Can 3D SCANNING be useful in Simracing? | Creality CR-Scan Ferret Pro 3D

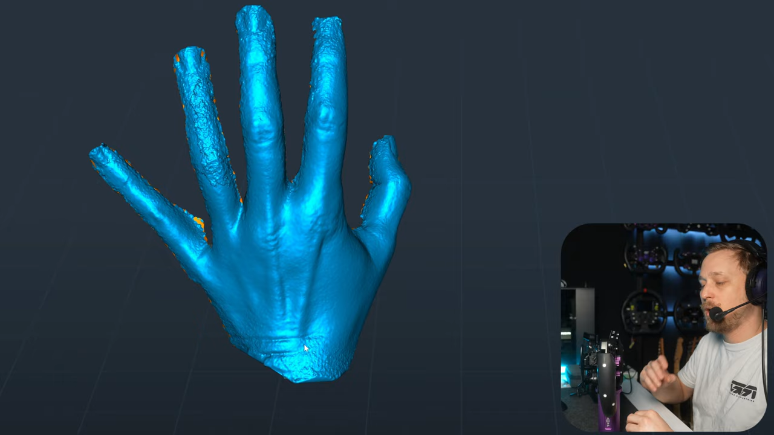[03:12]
It turned out really well. The gloves fit well. It just looked a little bit creepy on the wall when I mounted it. But I need to see if I can maybe mount it to the rig or so to just like have a few gloves always available.
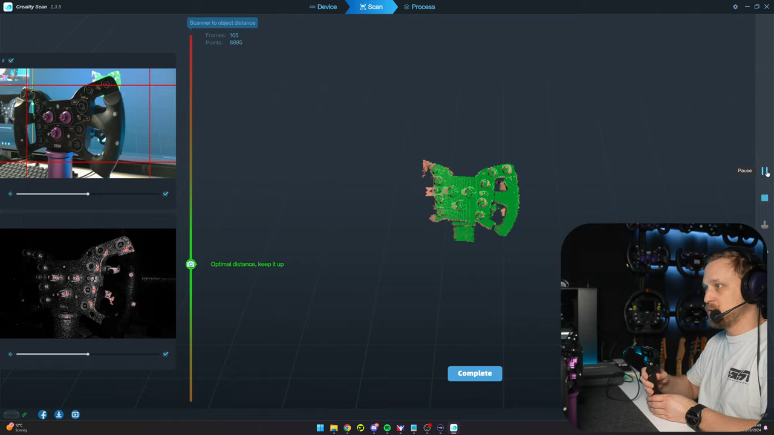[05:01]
It's not ideal that I have the monitor in the background here since that reflects a little bit of the camera light.
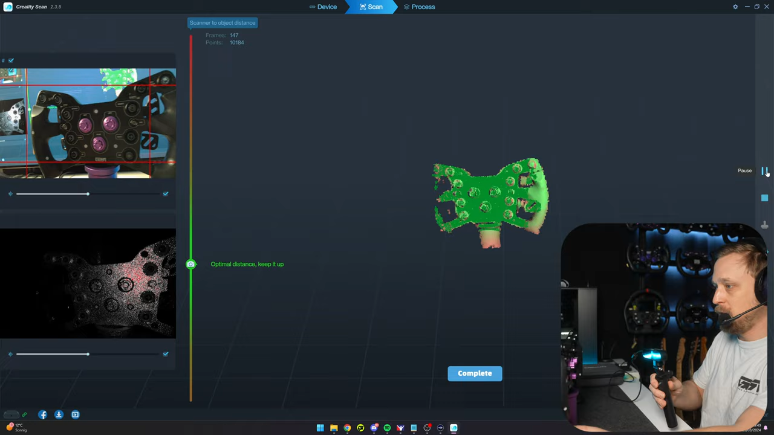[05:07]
But you just, as you can see, it's like a really, really easy to do.
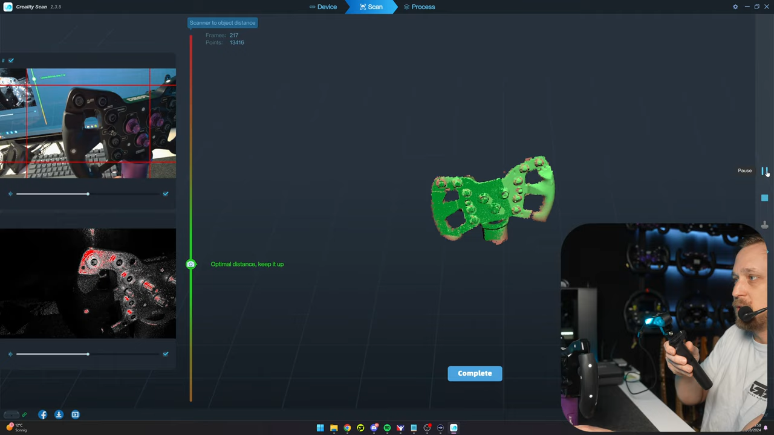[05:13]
You basically just want to scan the whole wheel. Move further until the whole thing is green.
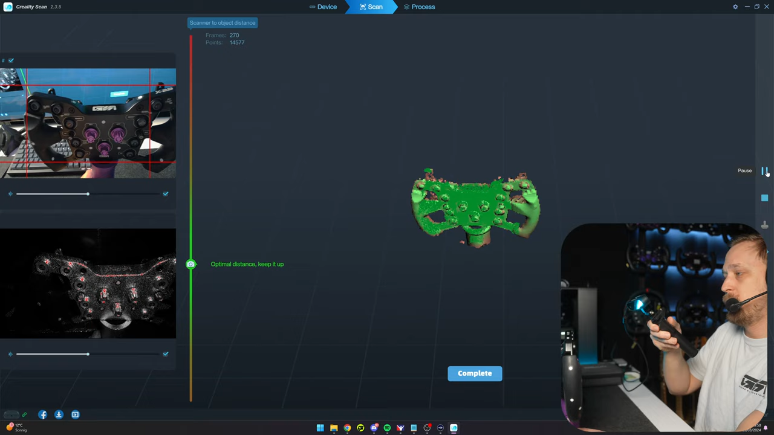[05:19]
We probably will not scan the whole object here because it can take some time.
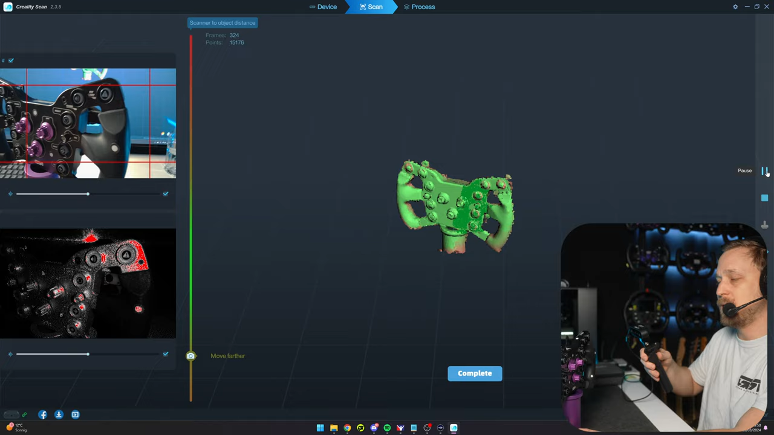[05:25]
Maybe we'll just do the front side. But I have done the full scan of the X29 already.
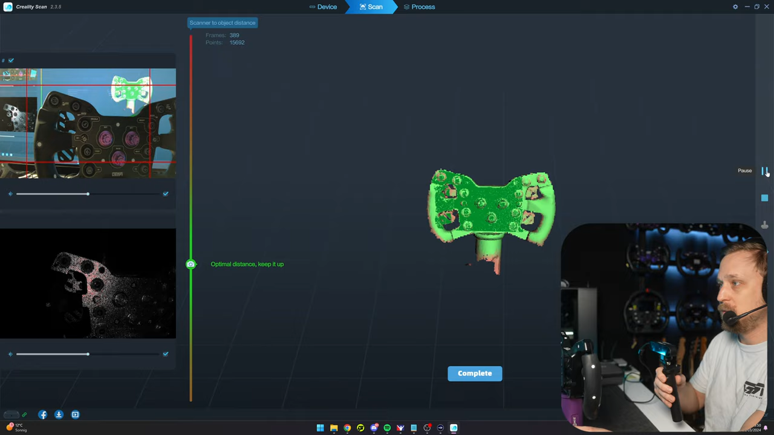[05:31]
And it turned out pretty great. Let's see if it will. Yeah.
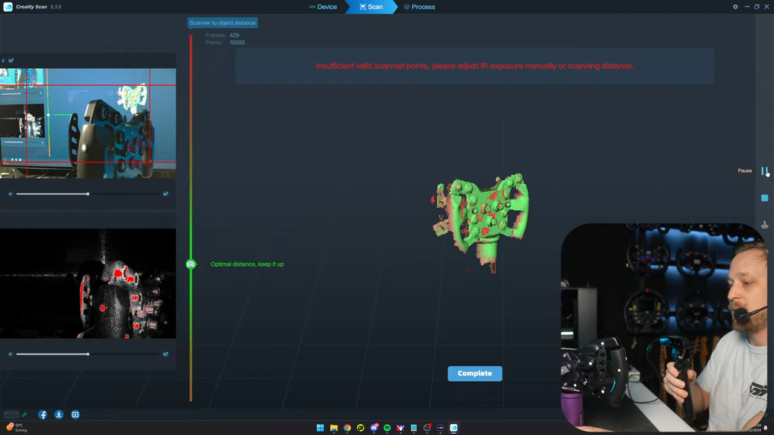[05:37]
See, especially like when you're approaching the corners of the wheel, it sometimes loses tracking.
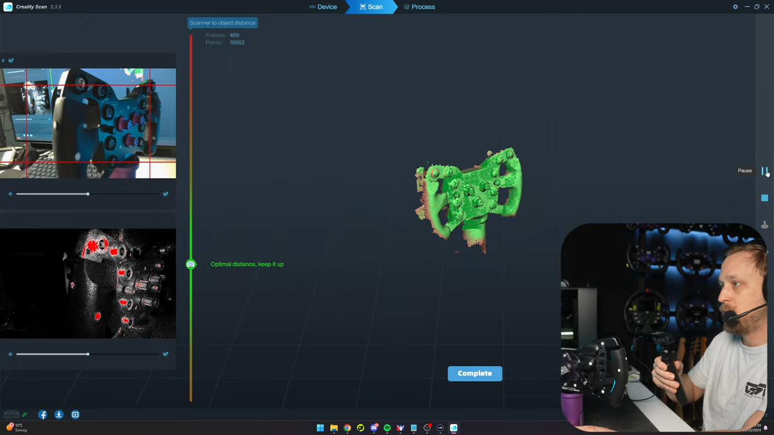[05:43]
And you need to like, what I found works well is like go over the top. It's just, it's a learning experience.
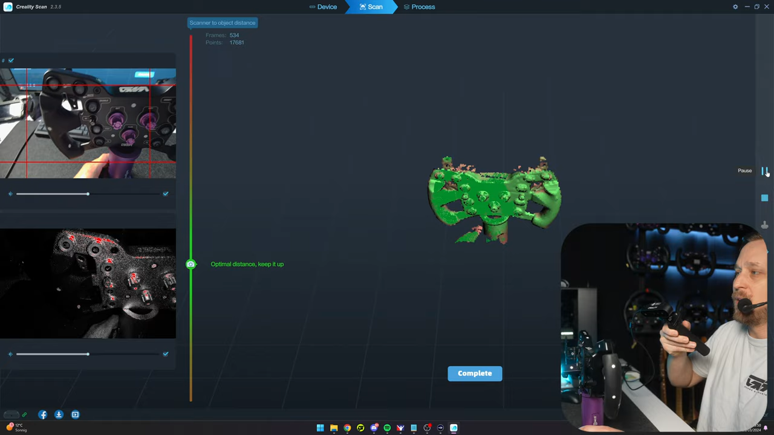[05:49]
Like especially if you're new to 3D scanning. Oh, now I scanned my hand. Gotta be careful there.
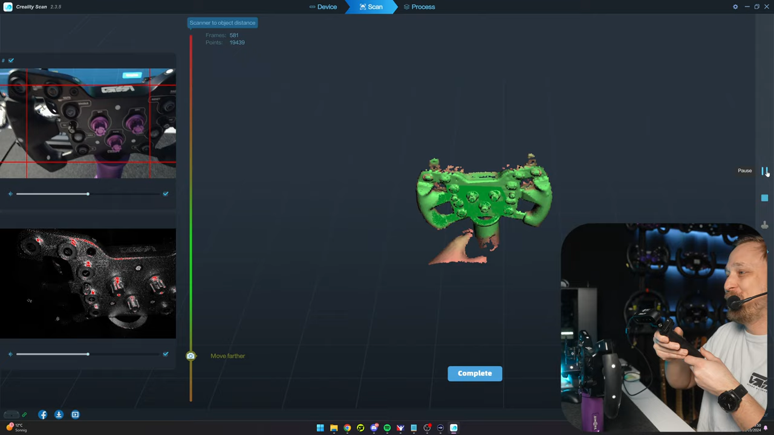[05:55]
But we can remove that later anyways. So let's just, let's just scan the front. We are not doing, oh, now we lost tracking.
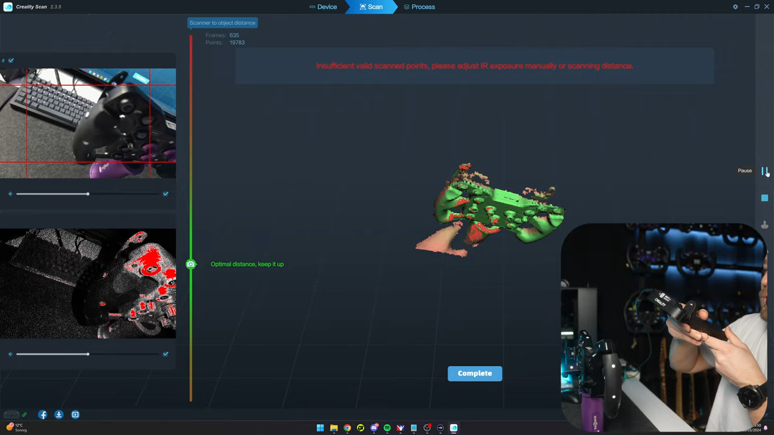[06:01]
So what you want to do when you lose tracking is just go to the front or something that is easily recognizable until it turns green again.
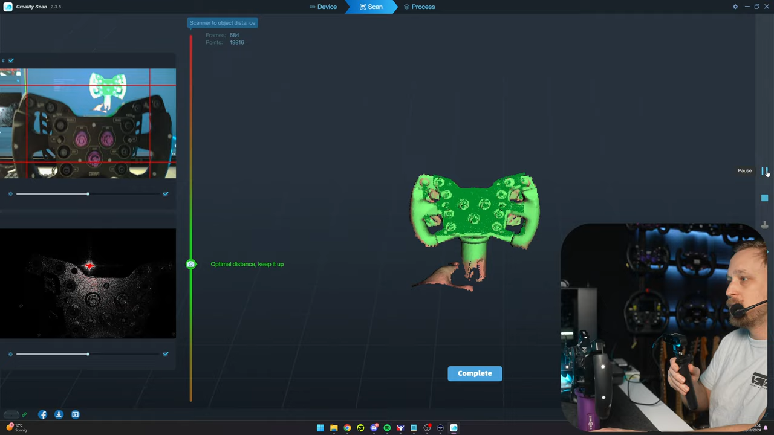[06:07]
Because like if it loses tracking, you see it's red now and insufficient, please.
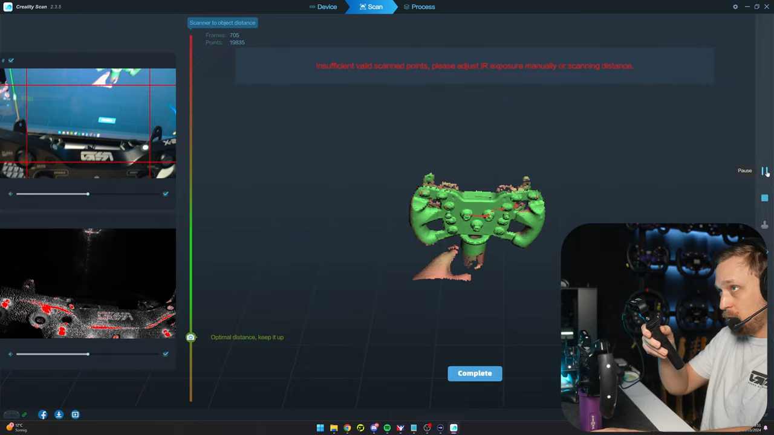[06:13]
It says insufficient valid scan points or it will say lost tracking.